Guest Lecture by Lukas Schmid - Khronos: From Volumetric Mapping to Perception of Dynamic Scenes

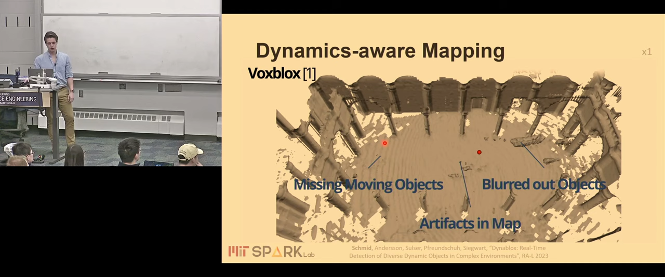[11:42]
we have like some prior artifacts from previous observations or also objects that are moving but we currently don't see them in the map, which is clearly a safety hazard.
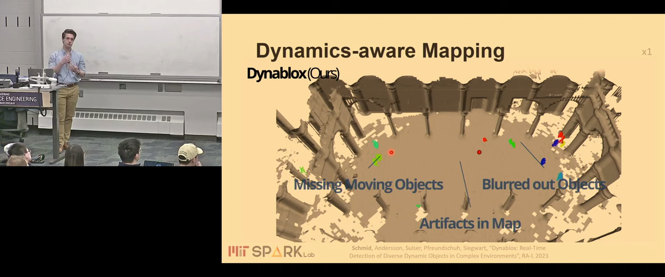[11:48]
However, if you use this dynamics aware integration, we actually end up with a much, much cleaner 3D reconstruction and we can figure out which objects are moving as the robot moves around.
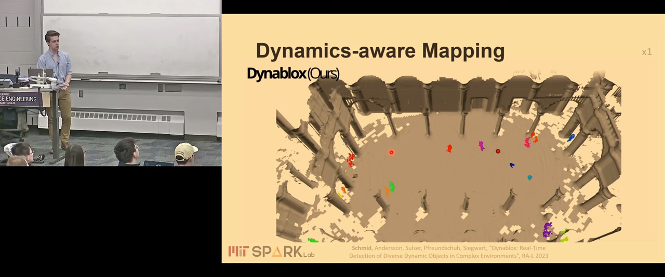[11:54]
I very briefly want to show some details here to give an insight on how this works.
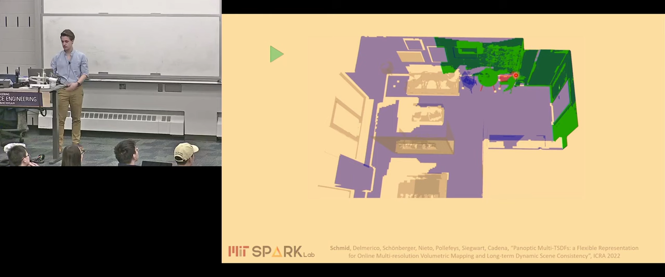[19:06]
On the other if there are submaps that disagree with the current observations here shown in red we can remove these submaps as a whole and make sure we don't leave any artifacts around in the scene.
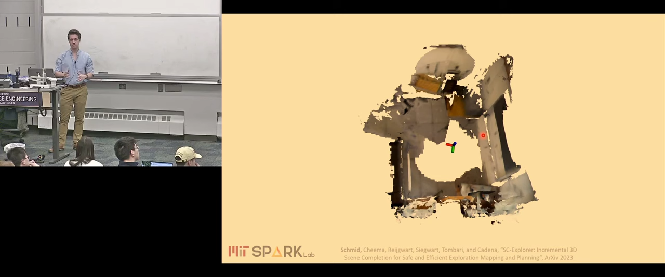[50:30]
right we talked about predicting how things change in the future is important for performance but what about spatial predictions right so if you have a robot in an unknown scene such as here
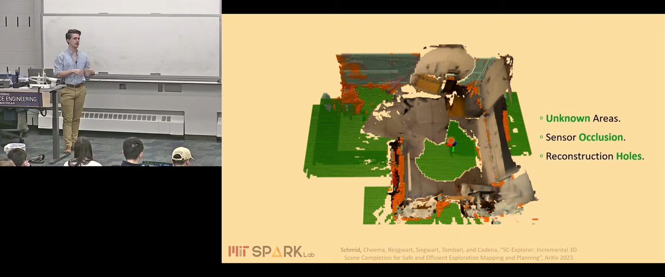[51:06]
the unknown parts of the scene and use this to guide the robot to be more efficient in its exploration we
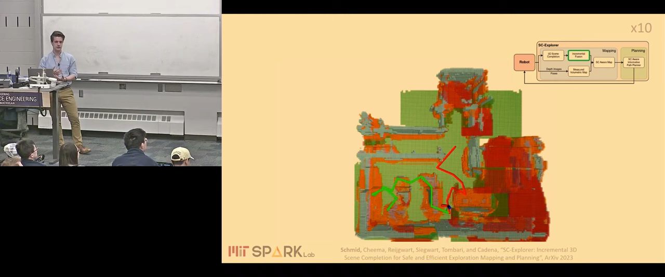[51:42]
is really important is we don't only have these predictions we also need to combine it with what the robot has